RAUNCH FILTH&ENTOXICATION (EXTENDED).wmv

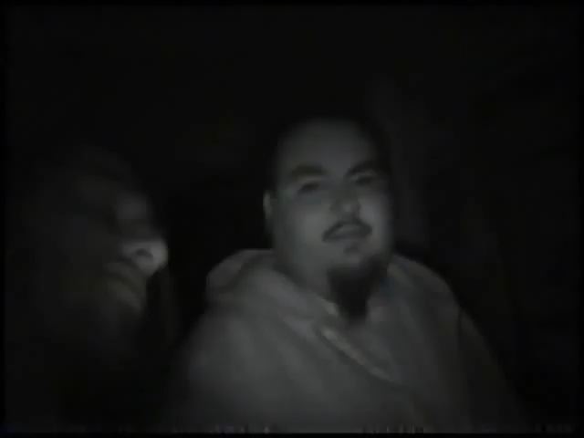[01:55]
It's on though. Oh, there you go. Oh, there he is. Coming over there.
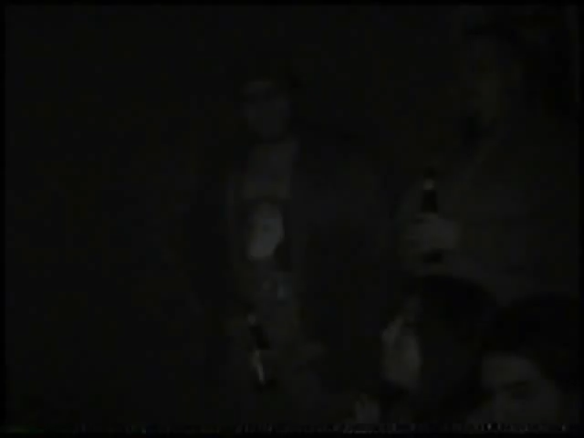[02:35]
This is what killed Alex right here. Anybody wants to know? I fucked up Alex.
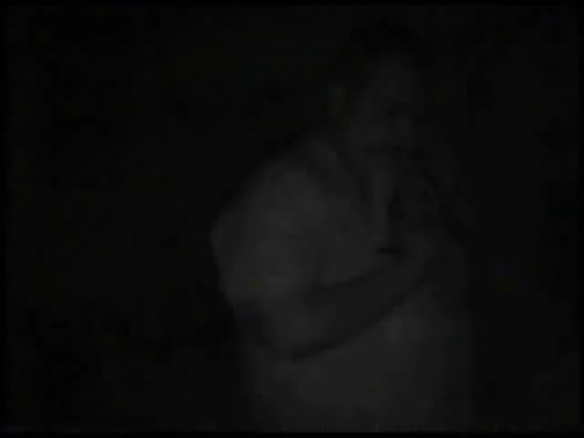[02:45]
Dig. Brizzle? We're all fucked up, me and you.
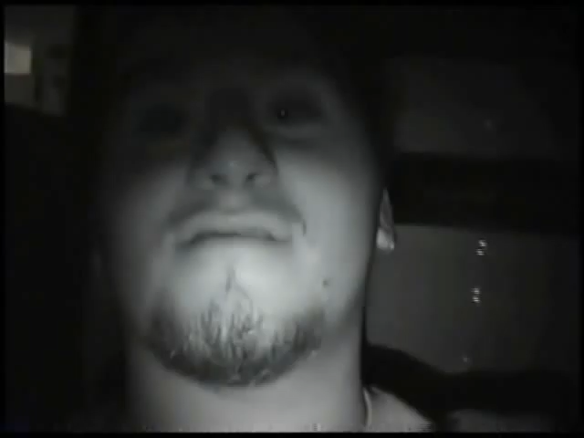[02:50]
The master of disaster. The master!
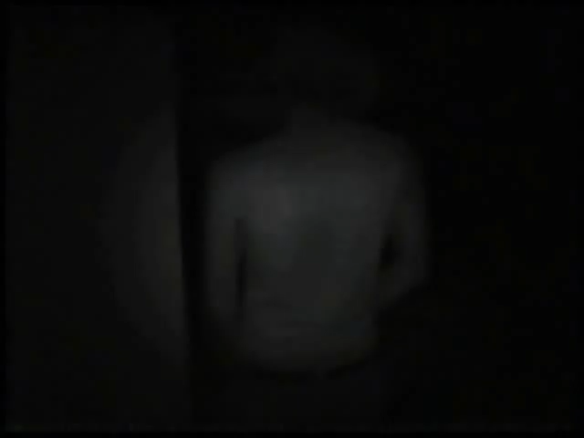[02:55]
This is the man. His nalguita is hanging out. 6'4", big man. Any of you ladies want to take a gander at this man? He's a fucking badass motherfucker. Okay, go. I'm here. That I'm here people and I'm queer. Crazy. And it's 4 in the morning.
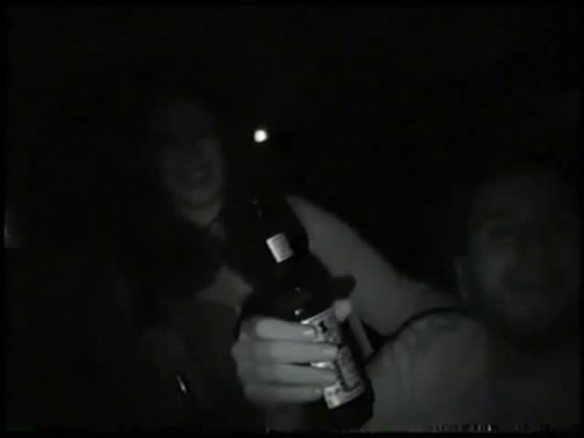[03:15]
I'm fucking partying. Yeah, it's 4 in the morning right now. Is it? It's still fucking it ain't. Freaking.